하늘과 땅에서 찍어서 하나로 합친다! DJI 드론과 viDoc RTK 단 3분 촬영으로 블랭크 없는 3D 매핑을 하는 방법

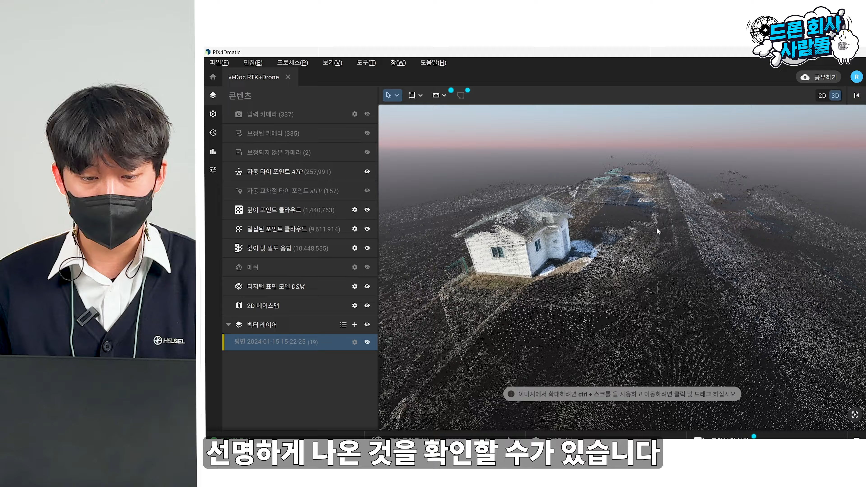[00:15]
확인할 수가 있습니다 굉장히 놀라운 사실 같은 경우는 여기 보이는 물바지 홈통
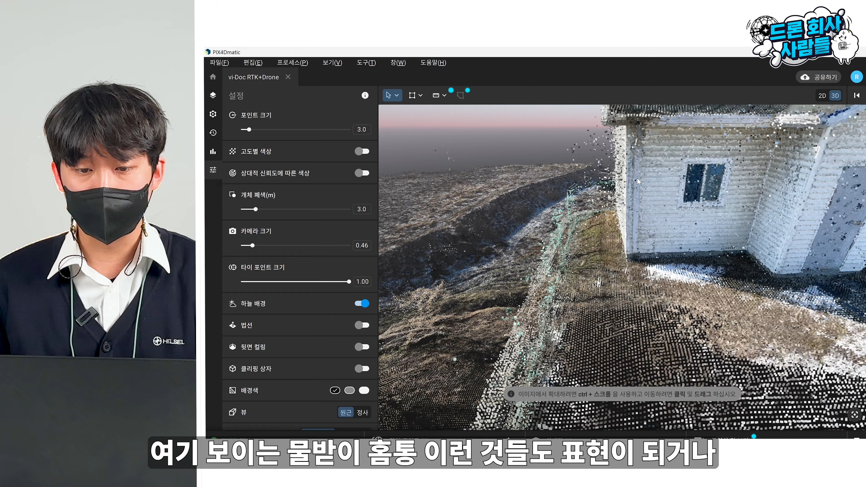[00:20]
이런 것들도 표현이 되거나 눈에 무늬도 나와 있고 그리고 간단하게 비교를 하면 바로 옆에도 건물이 있었는데요 상공에서 촬영된 데이터 같은 경우 벽면 같은 경우는 이렇게 블랭크 되어지는 부분들이 보여지는데 이런 부분들을 저희는 이렇게 굉장히 디테일하게 모델링 데이터를 추출해낼 수 있었고 당연하게도 이런 데이터들은 서베이를 통해서 최적이나 이런 것들도 다 가능하게 되는 것을 볼 수가 있습니다
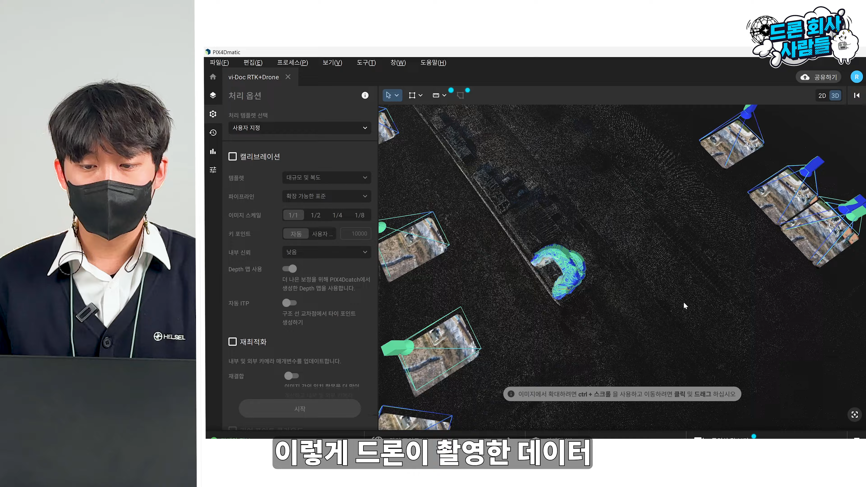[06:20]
드론이 촬영된 데이터 그리고 비독이 촬영된 카메라의 데이터를 볼 수가 있는데 여기서 좀 더 자세하게 데이터가 잘 머징이 된지를 확인해 보려면 여기서 입력 카메라
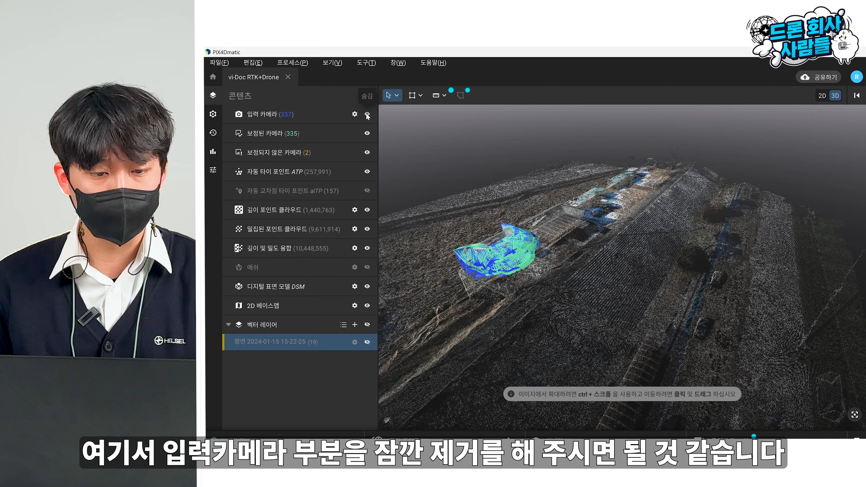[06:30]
부분을 잠깐 제거를 해 주시면 될 것 같습니다 그러면 지금 확연하게 또
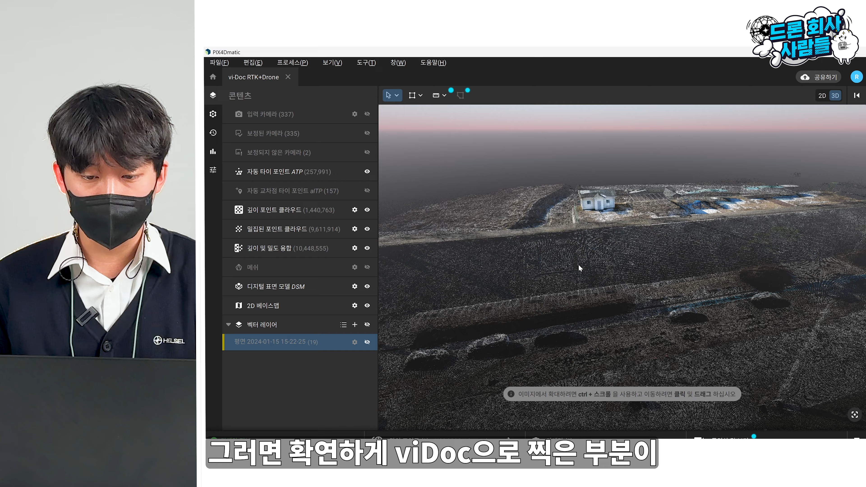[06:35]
비독으로 찍은 부분에 선명하게 나온 것을 확인할 수가 있습니다 비독으로 이렇게 촬영된 데이터 같은 경우에는 실제 집의 부분하고 매치가 되는 것을 아주 확연하게 보여지고 있습니다 굉장히 놀라운 사실 같은 경우는
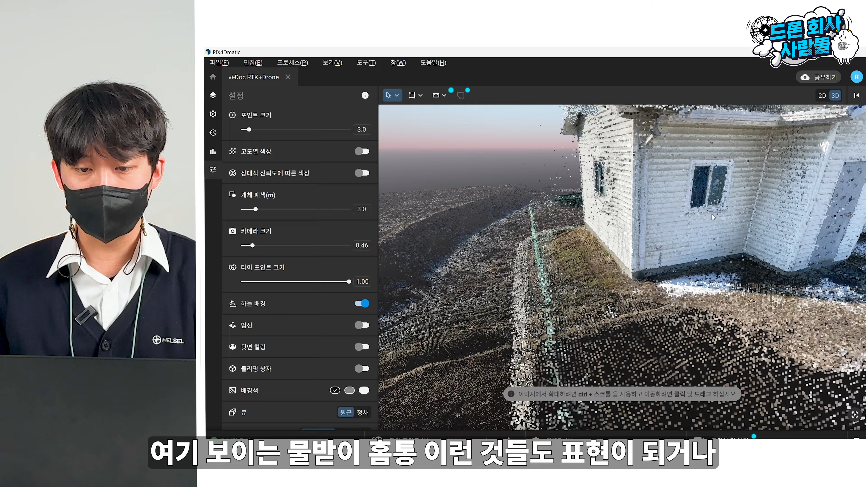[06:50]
여기 보이는 물바지 홈통 이런 것들도 표현이 되거나 문의 무늬도 나와 있고 그리고 간단하게 비교를 하면 바로 옆에도 건물이 있었는데요 건물의 경우를 이렇게 살펴보게 되면 상공에서 촬영된 데이터 같은 경우 이렇게 지붕면이나 이런 것들은 굉장히 잘 표현이 되지만 벽면 같은 경우는 이렇게 블랭크 되어지는 부분들이 보여지는데 이런